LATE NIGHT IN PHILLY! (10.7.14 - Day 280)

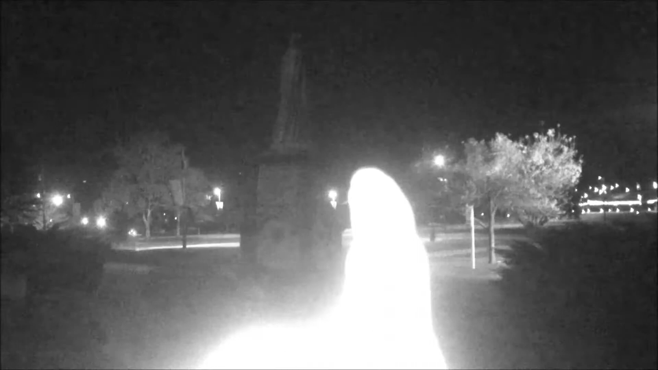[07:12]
There's a statue right there, statue right there, statue right there, right here. And a huge statue right here. So I'm gonna try to climb up this John right here.